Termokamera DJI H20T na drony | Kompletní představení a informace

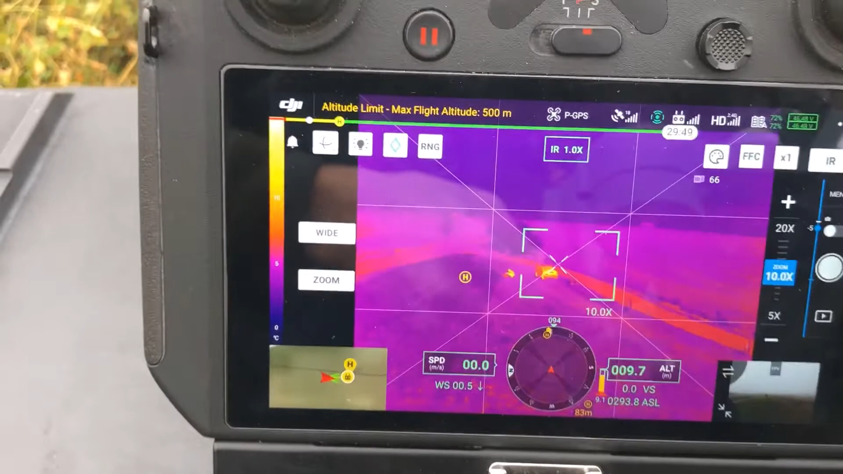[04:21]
I v ní je podporobaný zoom, ale pouze digitální.
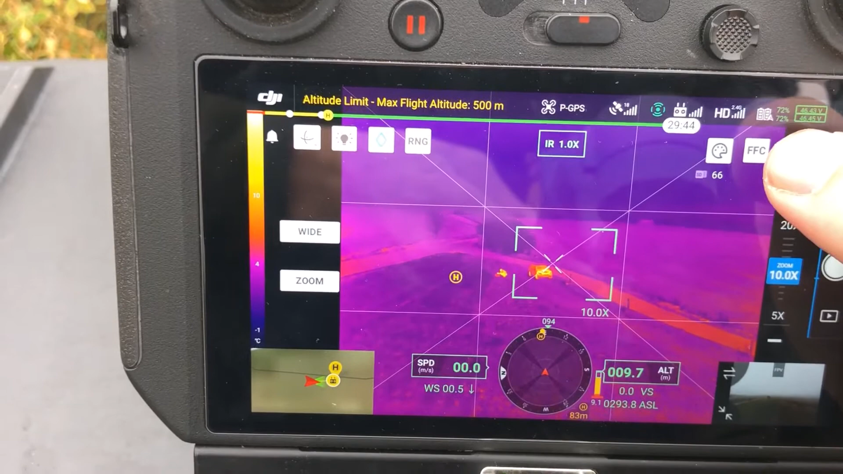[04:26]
To znamená, já si tady tím tlačítkem můžu takhle zazoomovat.
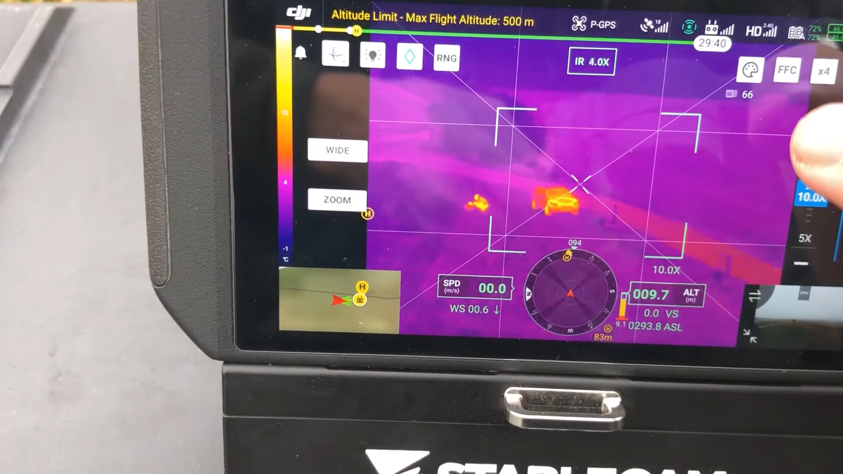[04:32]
Až do osminásobného digitálního zoomu.
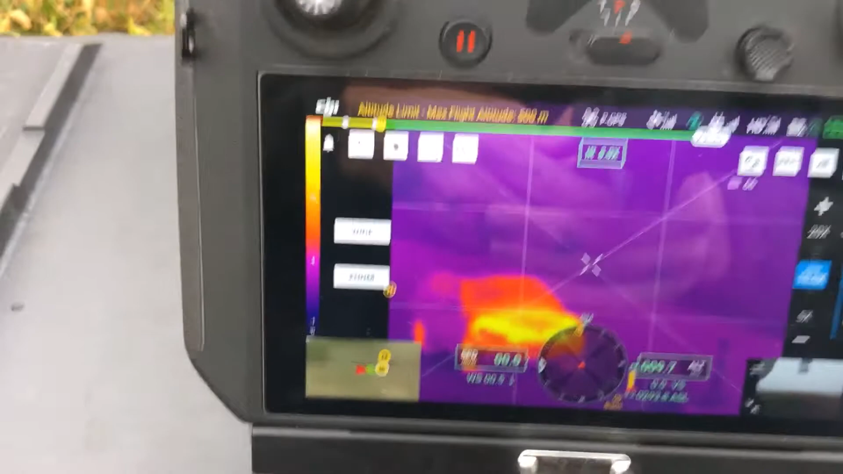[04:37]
I v tom maximálním zoomu je ten obraz z té termokamery, řekl bych, použitelný.
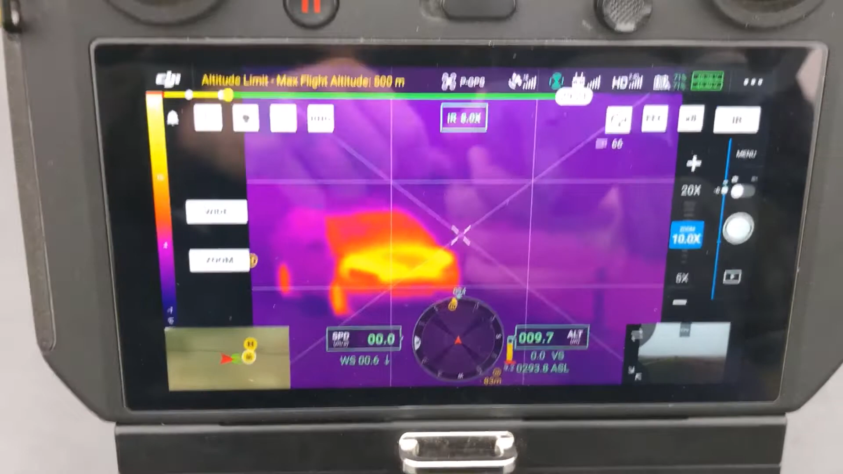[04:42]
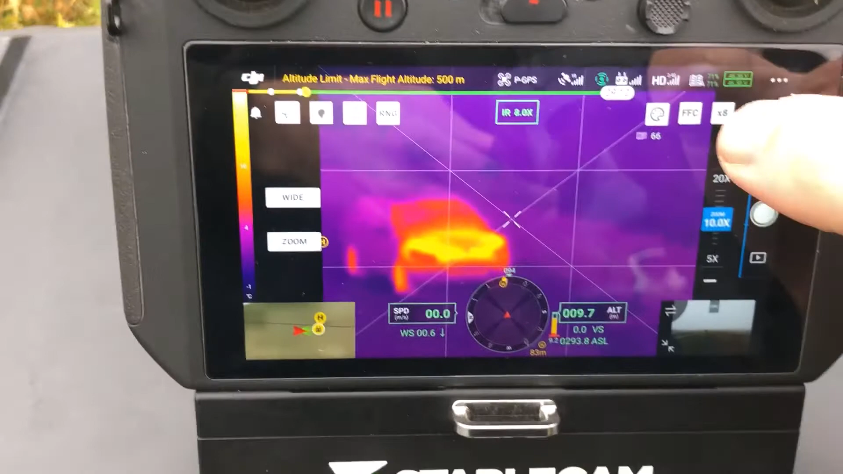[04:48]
A rozhodně to tam není jen tak jako funkce navíc.
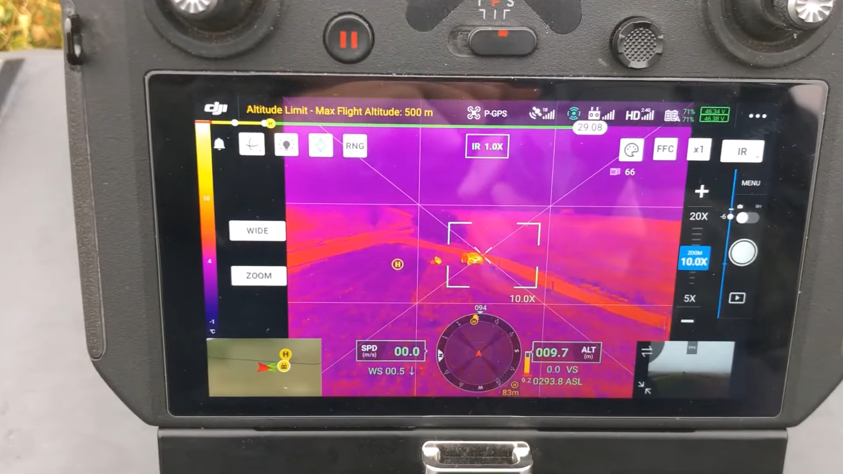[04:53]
To znamená, to je ukázka těch přepínání těch kamer.
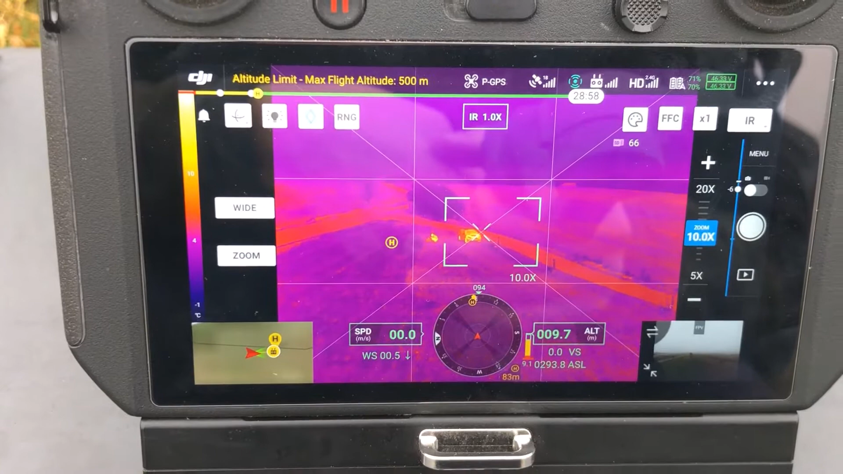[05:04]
U té termokamery je teda možnost zobrazit si tu teplotní stupnici, která je tady po té levé straně toho displeje.
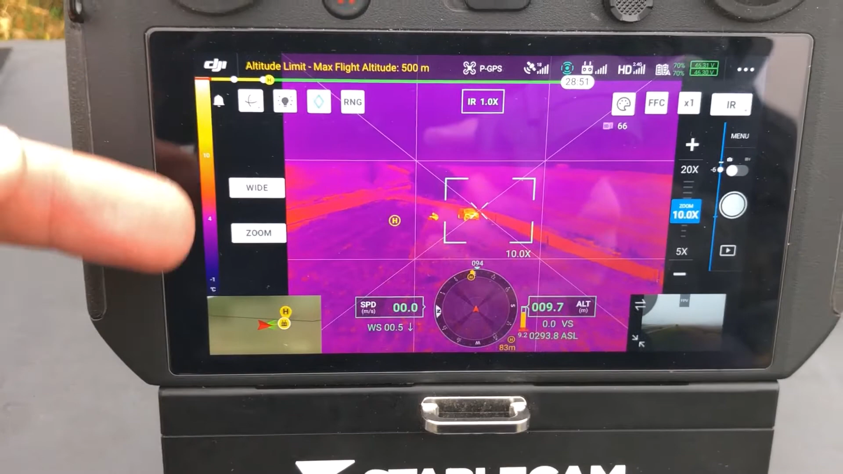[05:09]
A zároveň tam jsou dvě měřící funkce, které já můžu použít za toho letu.
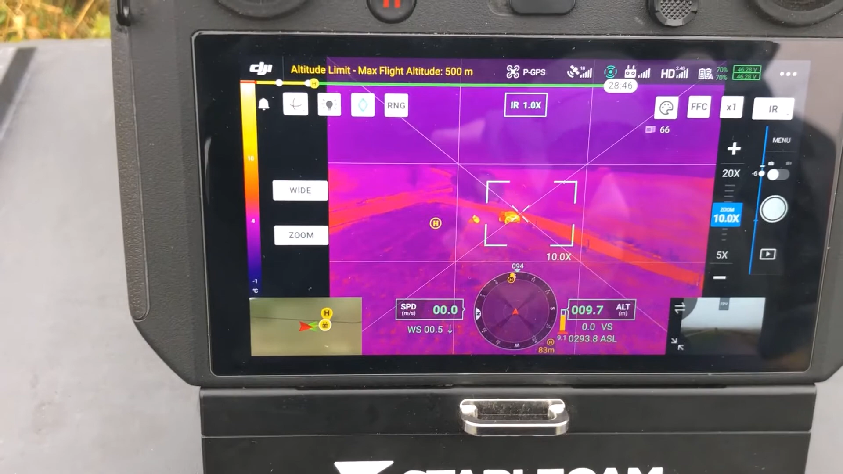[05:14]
Zaprvé si můžu změřit teplotu v určeném bodě pomocí dotyku na obrazovku.
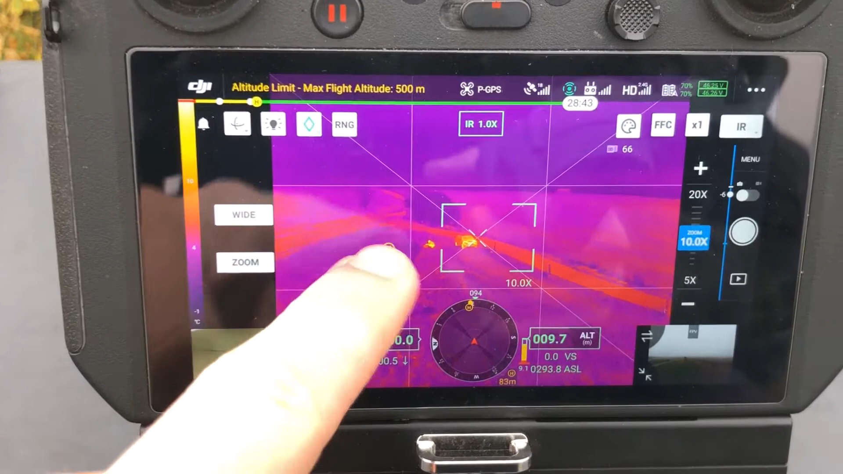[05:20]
To znamená, kamkoliv, kde potřebuji měřit,
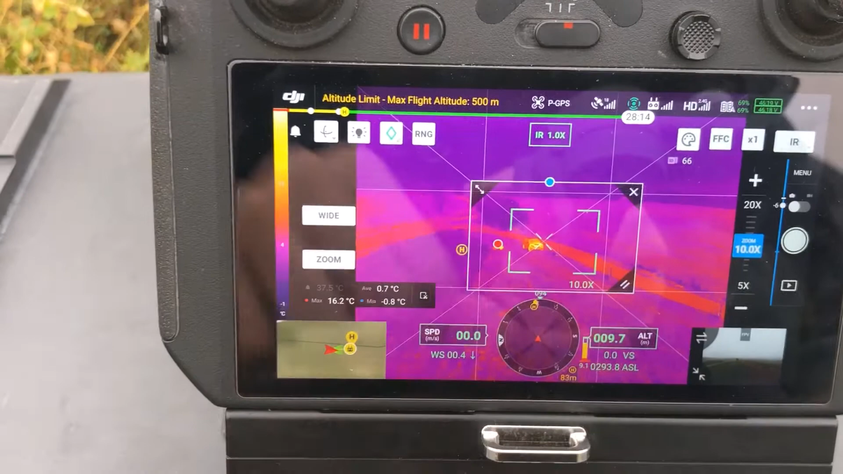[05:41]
On screen: max 16.2°C, min -0.8°C
ve které se zase začne zobrazovat maximální teplota, minimální teplota a začne se počítat průměr. To všechno se začne zobrazovat tady v tom obdelníčku,
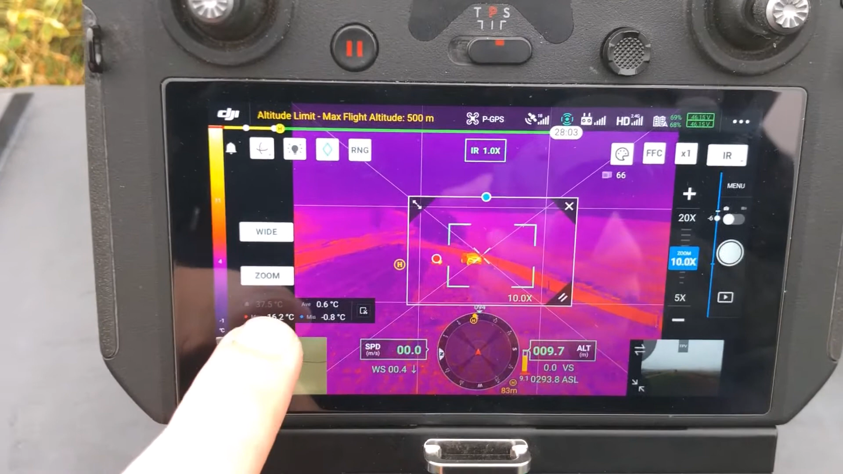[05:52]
On screen: min -0.8°C
plus je teda tady možnost nastavit si alarmovou teplotu a buď samozřejmě zapnout nebo vypnout ten alarm. To znamená, tady máme teplotu 37,5 a aktuálně ten alarm vypnutý, nepřekračujeme ji. To znamená, ta oblast se dá takhle jako zmenšovat a zvětšovat podle potřeby
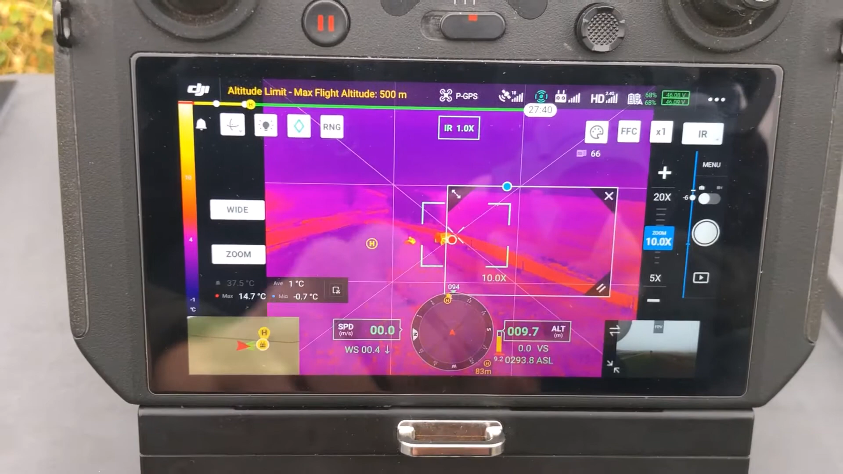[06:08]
On screen: max 14.7°C, min -0.7°C
a zároveň jde takhle zvětšit přes většinovou část úhlu záběru té termokamery. Takže v podstatě můžete měřit v celém tom záběru velmi jednoduše.
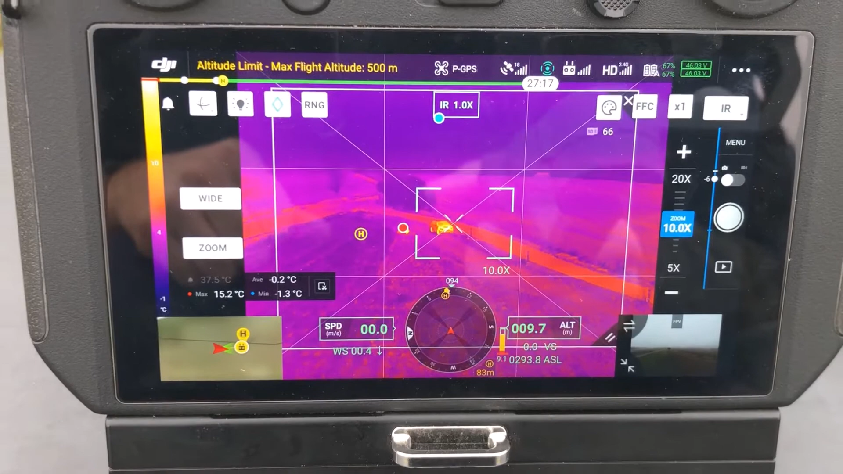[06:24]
On screen: max 15.2°C, min -1.3°C
To by byla termokamera, pak když se teda budu vinovat tady tomu rozhraní vlevo nahoře,
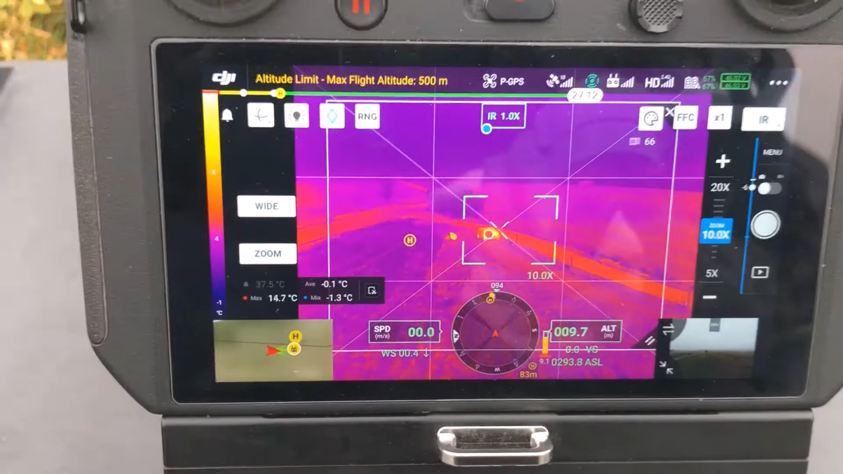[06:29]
On screen: max 14.7°C, min -1.3°C
tak tlačítko tady slouží k tomu,
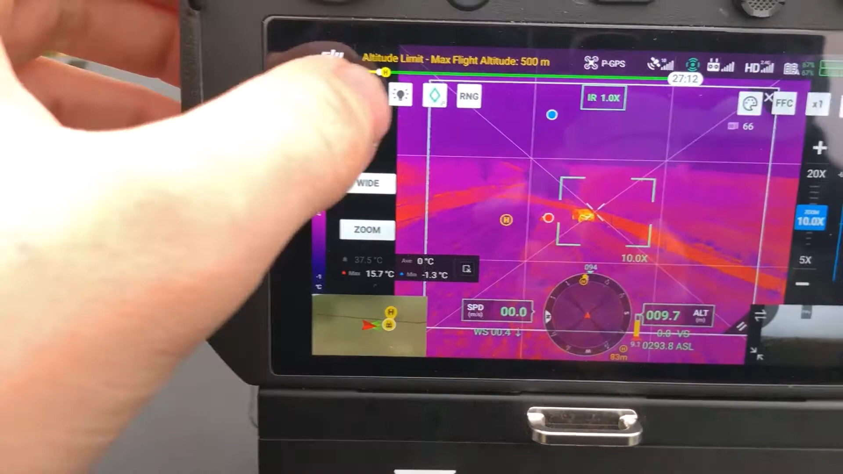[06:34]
On screen: max 15.7°C, min -1.3°C
aby se ta termokamera, respektive celkově ta kamera vrátila v ose toho gimbalu na původní pozici. To znamená, my to teď máme někam sklopené,
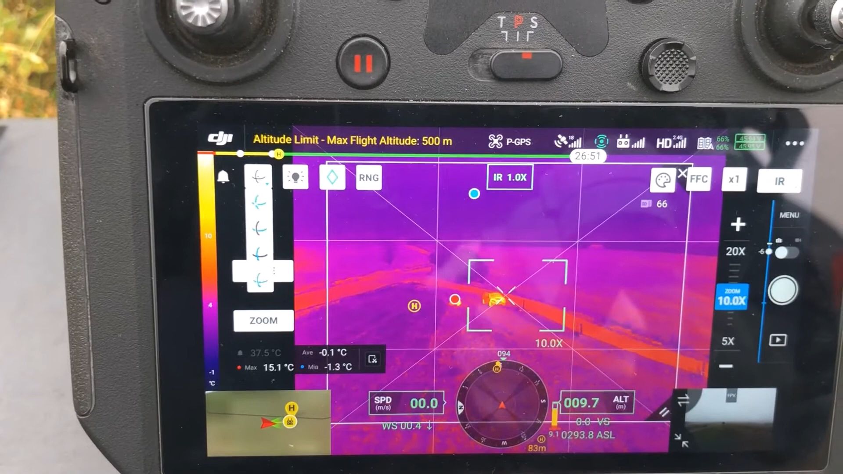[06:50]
On screen: max 15.1°C, min -1.3°C
kousek máme ten gimbal natočený doprava a po zmáčnutí toho tlačítka se nám to vrátí do té výchozí pozice. Slouží to zase k tomu, když s tím dronem lítáme někde v průmyslovém prostředí,